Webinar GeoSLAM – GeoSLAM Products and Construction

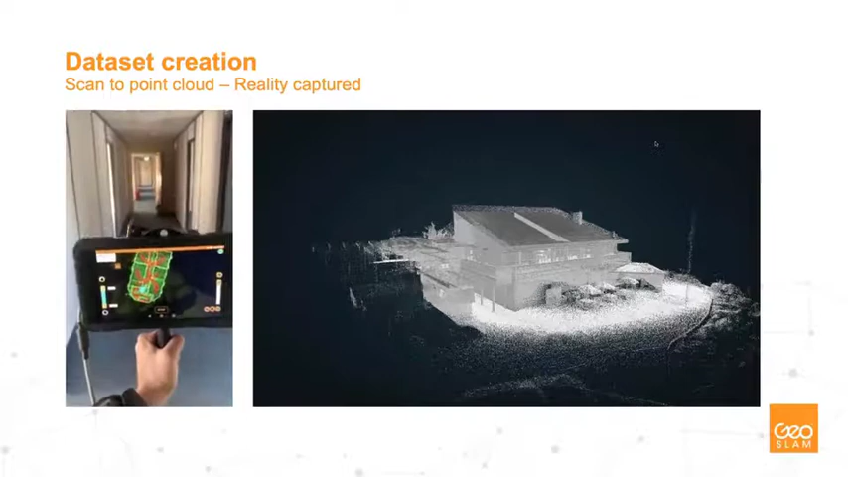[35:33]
What's critical about this is it gives you that real time feedback. There are a couple of nice features on there in terms of the time of the scan, where you are positionally, but also most crucially is this kind of traffic light system indicating the health of the scan. So if it's green, you're good to go. If it's amber or red, there are certain point cloud density within the area that you just passed that you might need to go and revisit. So the Reva RT is happy that you capture enough to give you a good enough high quality in that data set.
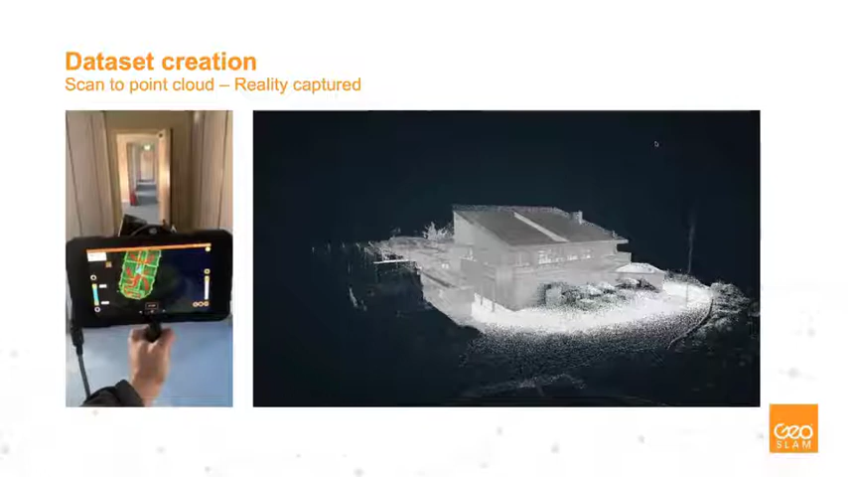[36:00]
And once you've captured that, obviously then you have your point cloud data set, which looks something like this. So this is the capture of a restaurant. So obviously the internals and the externals as well, out to the foliage as well, and the surrounding estate areas.
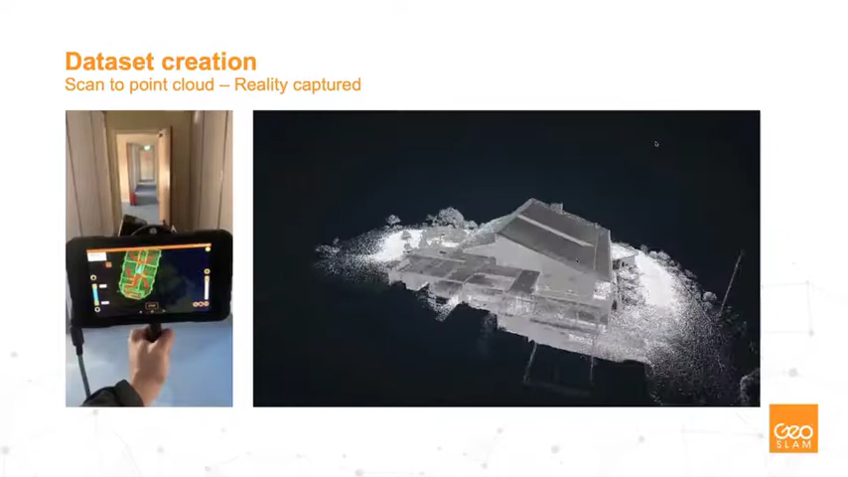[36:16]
And it's greenized here.
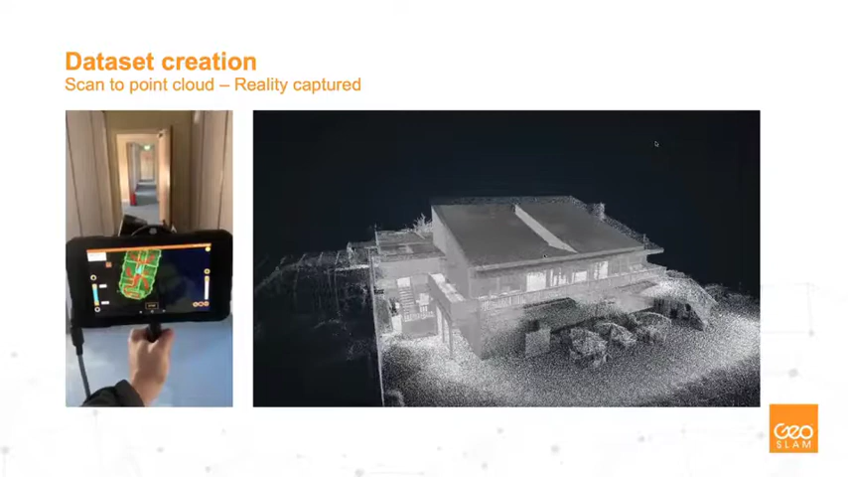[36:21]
You can see the, you can see the, obviously the roof, the elevation of the roof, the dormer cheeks, the internals. You're able to see the internal partitions. You're able to see the structural elements in terms of the horizontal and also vertical structures. You can see the fixtures, fittings, and equipment as well in the form of benches and chairs.
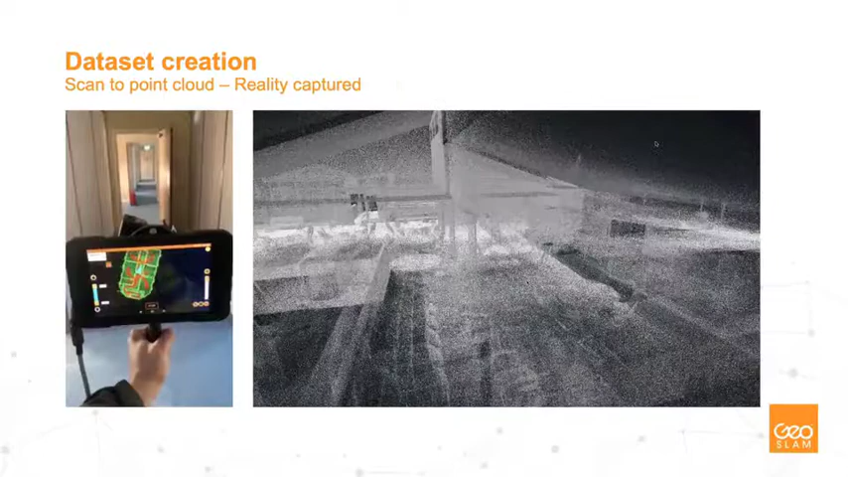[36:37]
You can see the ceilings, you can see the lampshades, you can see the floors as well.
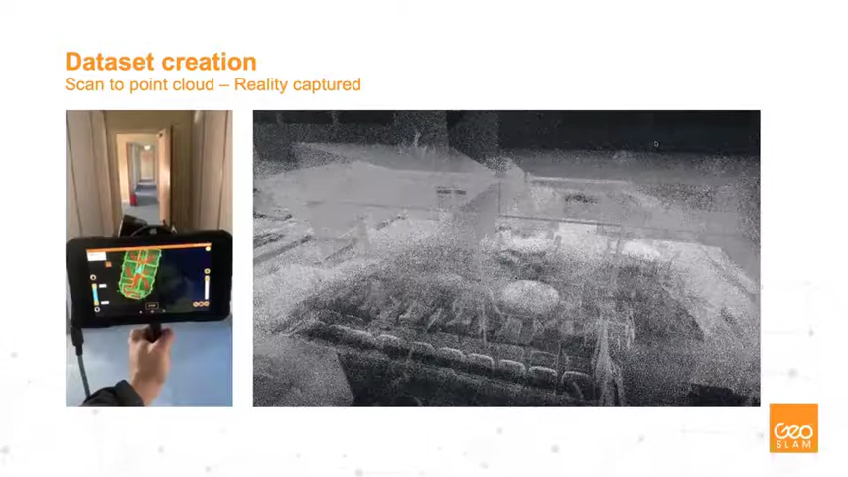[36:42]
So there's a lot of detail in there that gets captured. But essentially point clouds are a blizzard of points. There are no, there's no value attached to this. It may look like a restaurant and it captures reality.
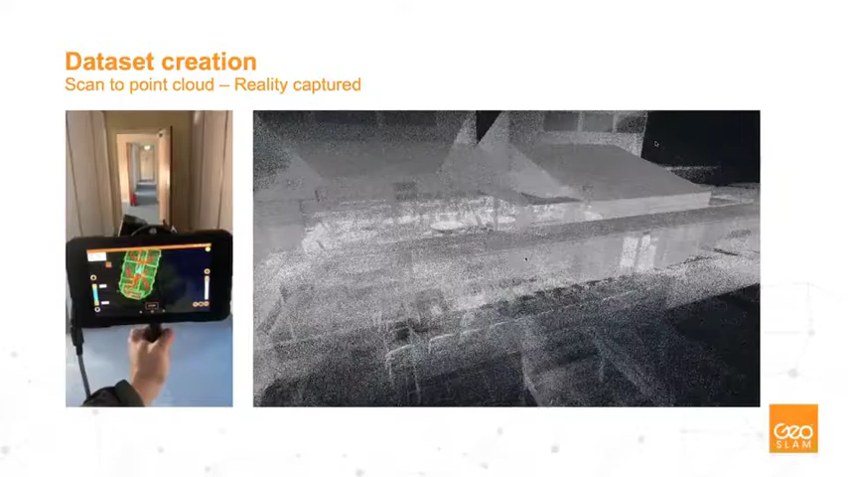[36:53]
Absolutely. It looks like a building. It looks great. But honestly, does it give you any value? Not really. And this is why we need to be taking another step beyond this once we've captured this.
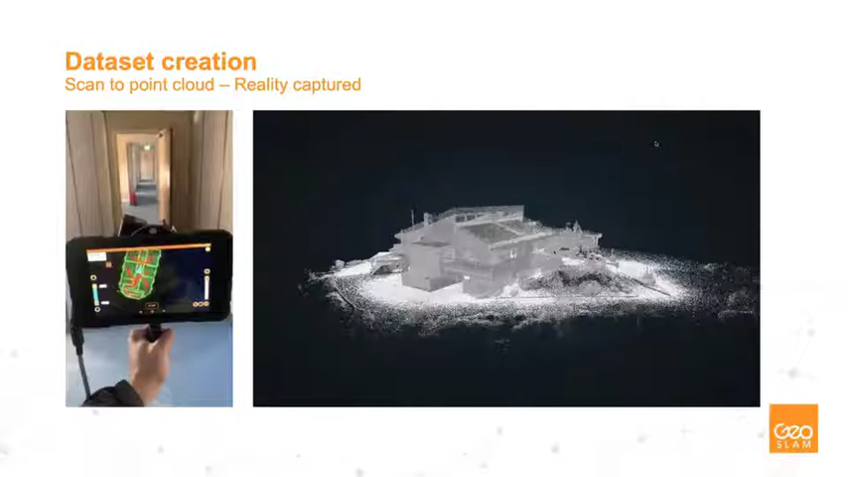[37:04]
But the initial capture is fantastic. And that was all captured on foot at walking pace within 10 minutes, which is absolutely incredible. We have another capture here as well, which is an office block. And this is captured with the Revo RT.
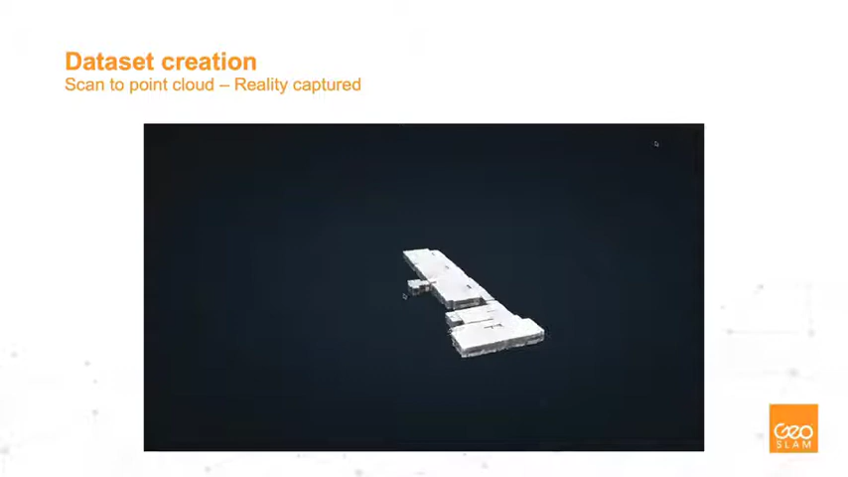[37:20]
So the one previously was the Horizon. This is the Revo RT, which is more for internal environments.
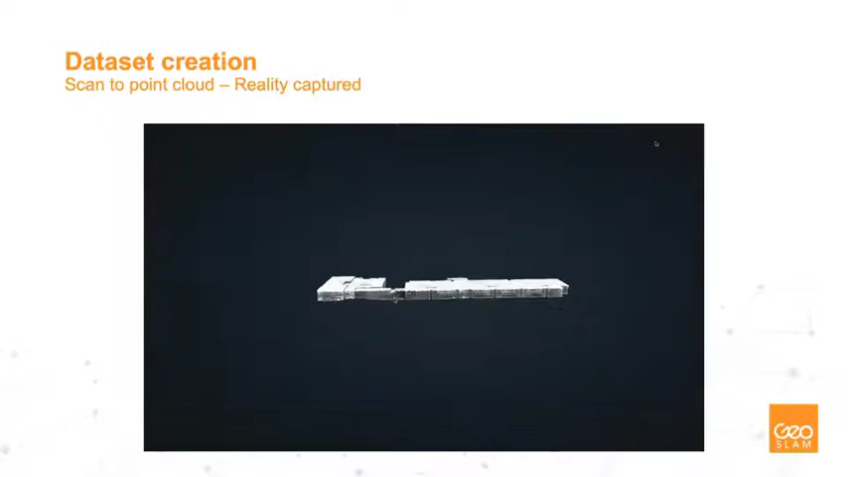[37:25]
And as we zoom in here, we can obviously see the, see the, um, the lighting in lighting panels up in the ceiling as well.
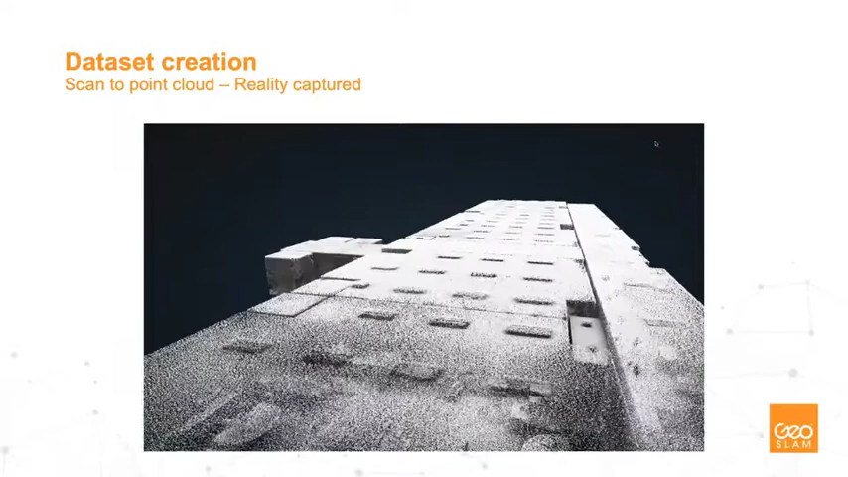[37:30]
We can see the other kind of non-load bearing elements within this.
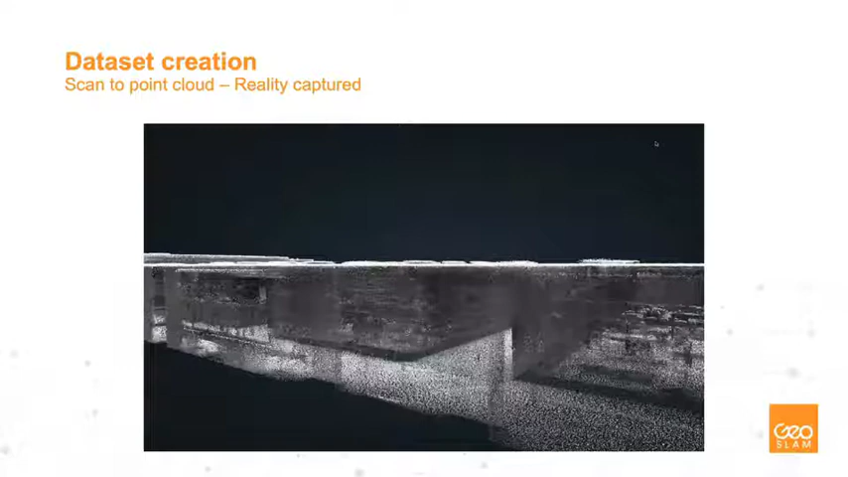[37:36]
We can see the partition. We can see the positioning of it. We can see the ceilings. We can see the walls.
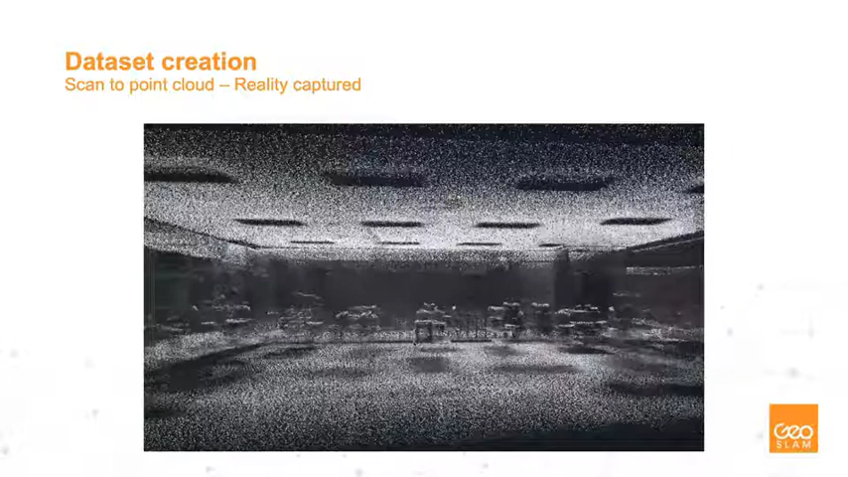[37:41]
And when we're zooming around, we can again pick up those fixtures, fittings, and equipment. But crucially, remember that the capture that we have is LED 200 to 300.
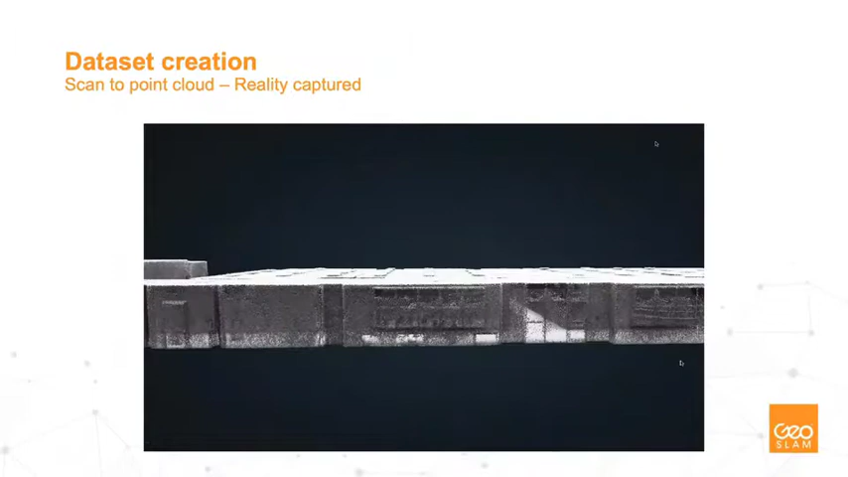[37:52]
So we're not looking at that high quality fabrication and as built.
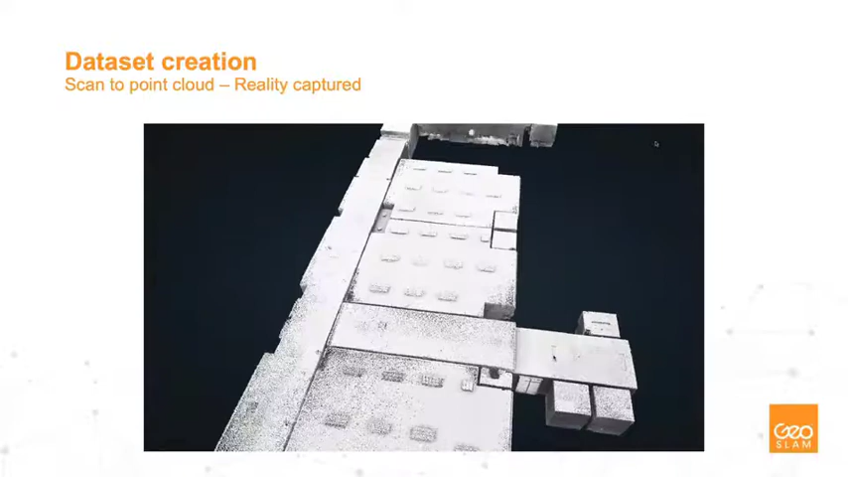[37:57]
We're looking at precise, um, we're looking at kind of basic or precise geometry of the position of things that allows us
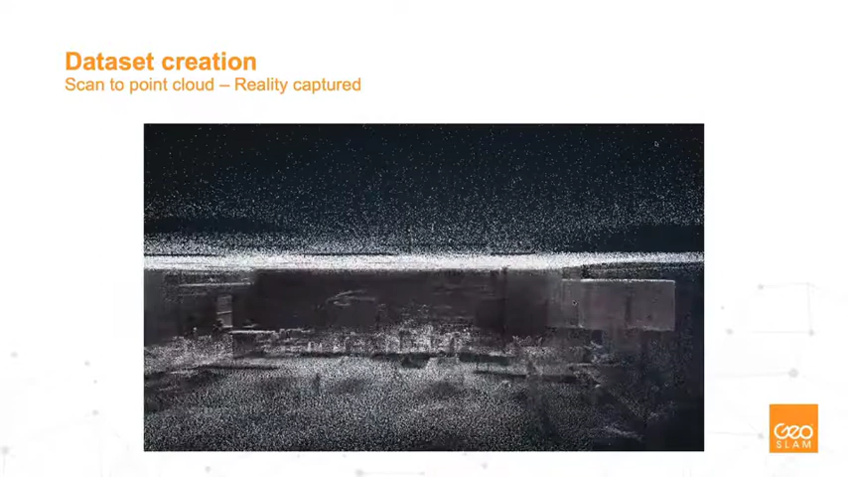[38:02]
to sit within that corridor of roads of accuracy that we operate within. So again, like I said, it's just a blizzard of points.
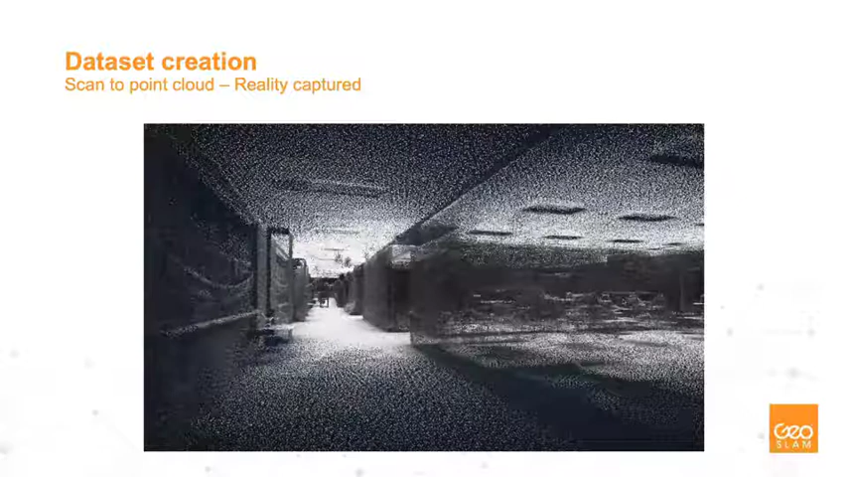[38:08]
And what we need to do is we need to make some sense of them.